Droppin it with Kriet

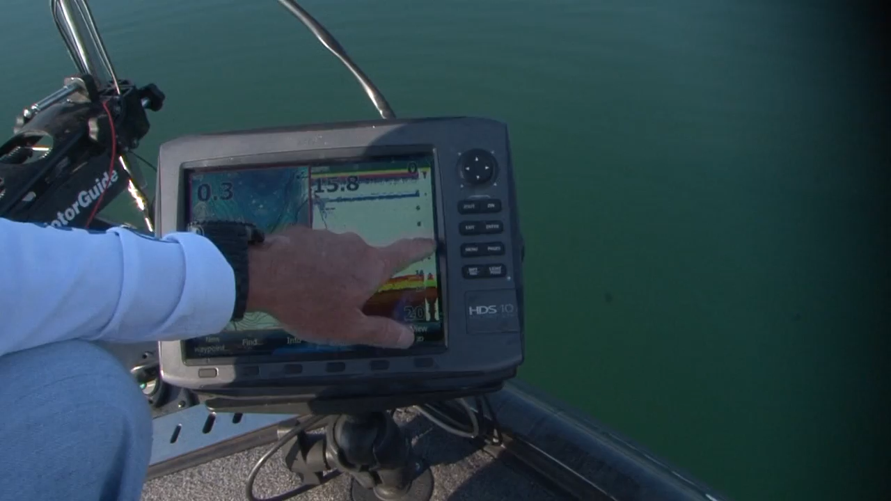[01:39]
is all that matters is the right side over here is called your flasher bar. That's all that really matters. See, there's a fish right there. He doesn't look real active, but let's see. I'm going to drop down to him. There goes my drop shot. Yep. See him? See him all? So I'm definitely right now down in those fish. Let's see if we can get one of them to bite. They're really, really active.
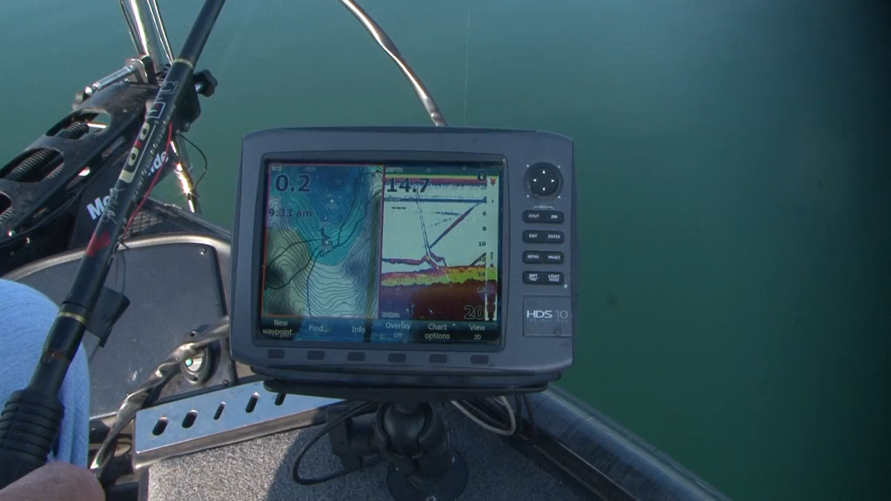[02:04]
I've got my Hydra Wave up pretty high, so I'm pulling these fish out of that grass is the big key right now.
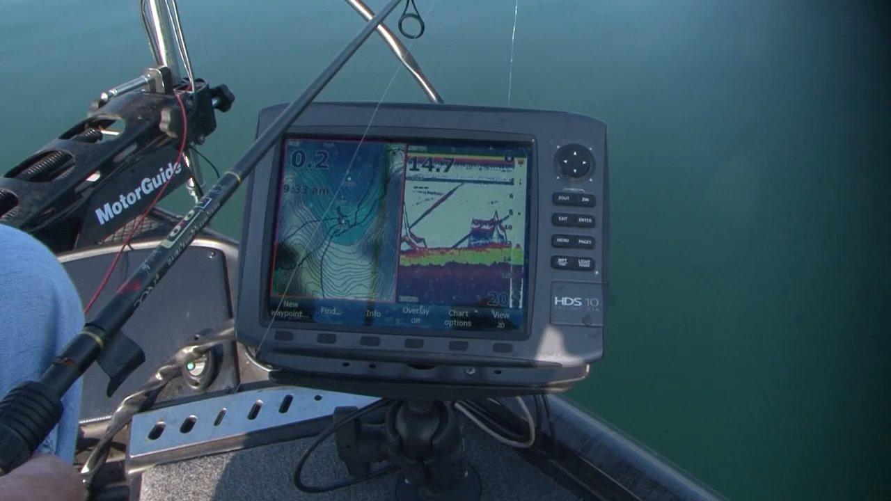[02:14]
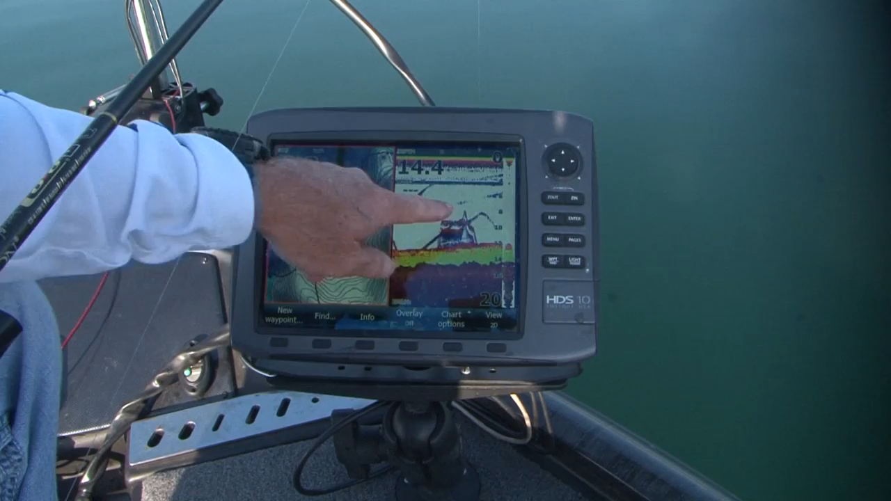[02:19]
One just went right back down to it.
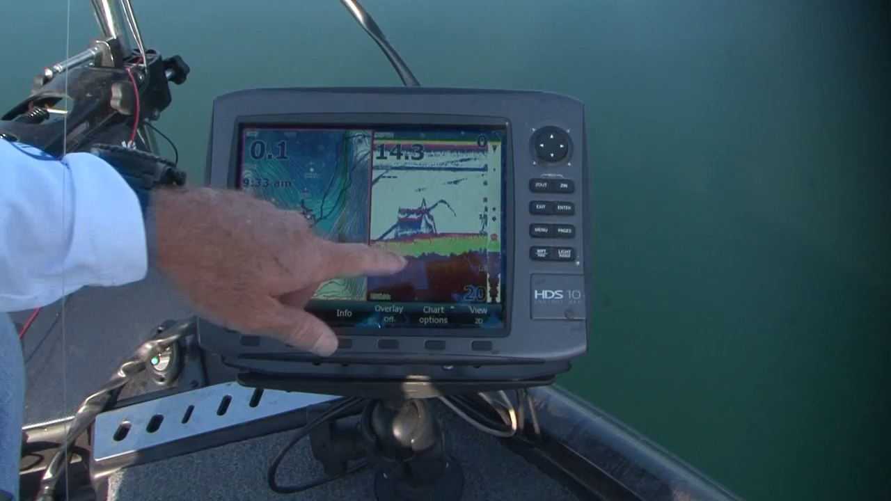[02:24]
But if you look right there, see that right there, well, one just came up at it. Let's see if he gets it. He's all over it.
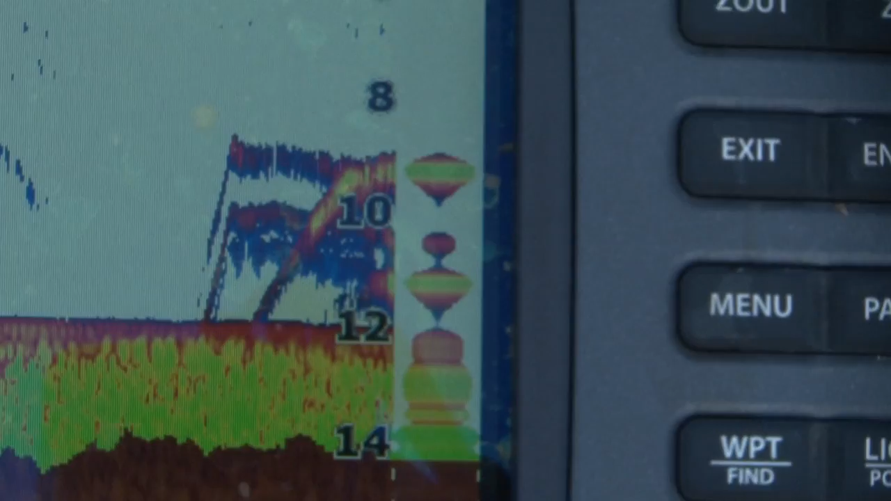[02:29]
Got it. Now, if you look while I'm fighting these fish,
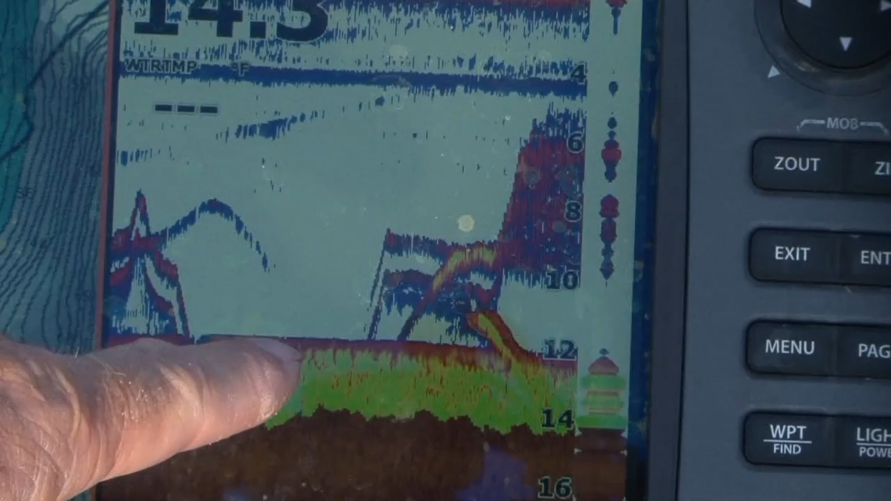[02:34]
you'll see there's a whole bunch of fish out here just blew up with this fish.
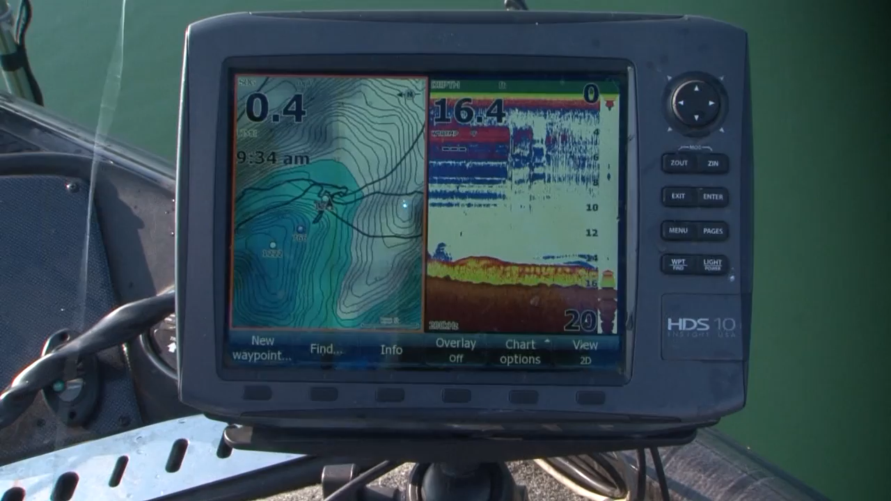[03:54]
So there goes my bait, just went down. And, I mean, I don't really work my bait a whole lot. Probably most of the time, they'll bite it when you drop down to them and they see it.
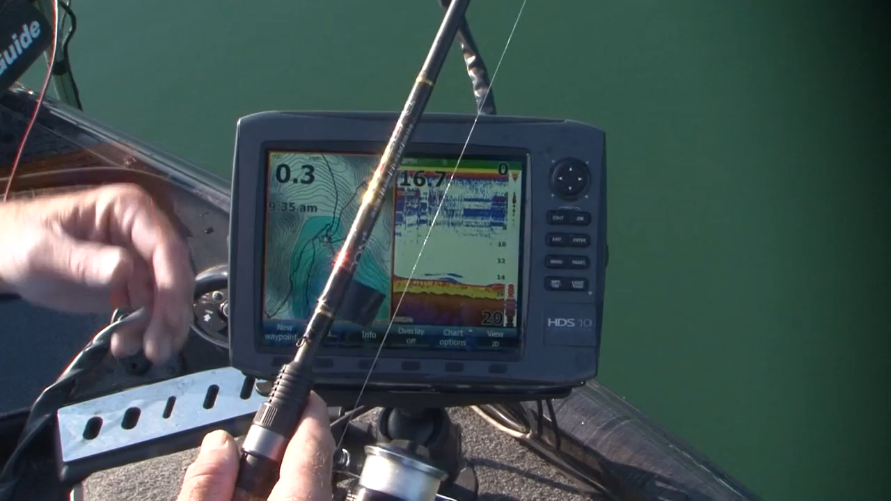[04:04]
The best case scenario is when you're dropping and one's coming up to it, that's what you want. There's a few right there.
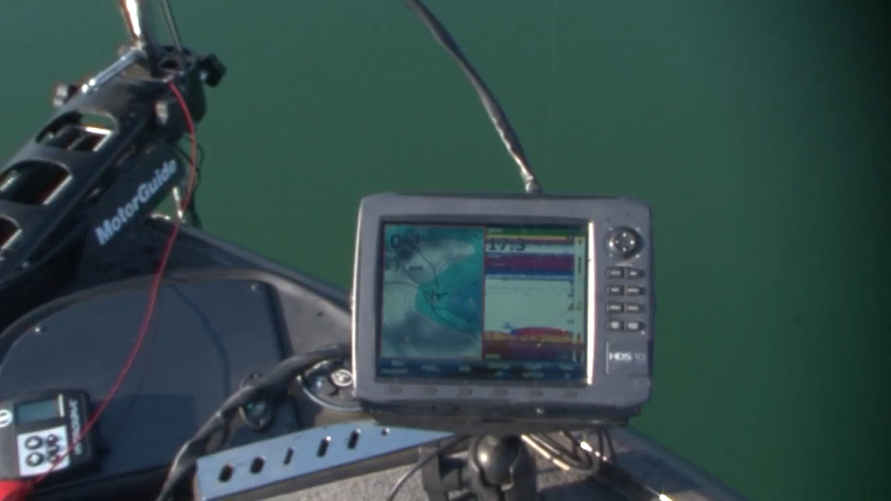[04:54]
There's one right there, see him go down for it, let's see if he'll get it. There's a whole bunch. Look at there, he got it.
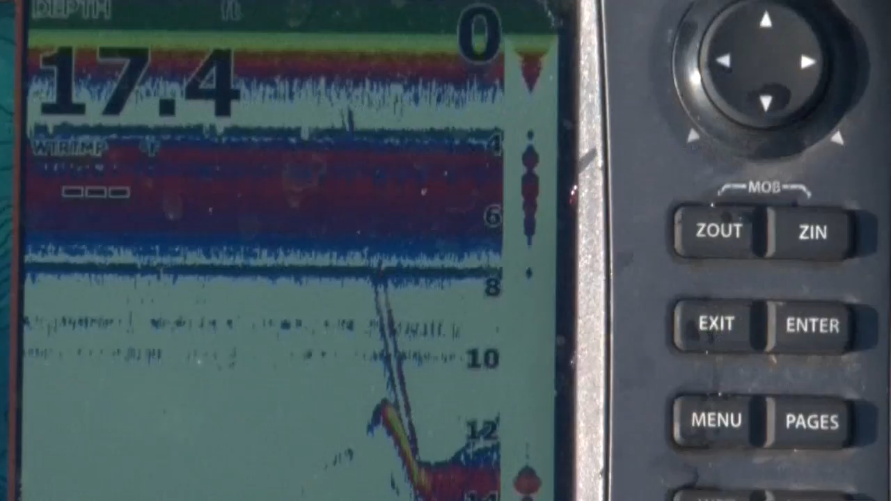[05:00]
You see him now, look at the graph right now. You see him all blown up right through there?
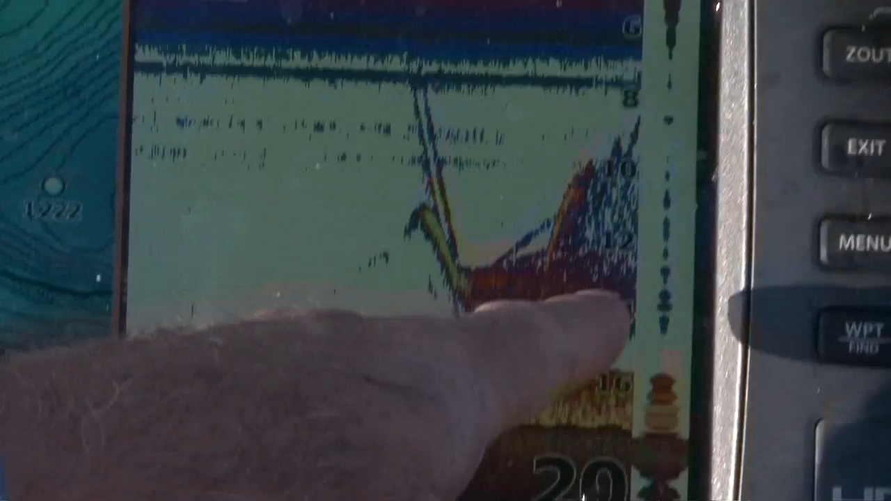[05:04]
There's a whole bunch of fish right in there.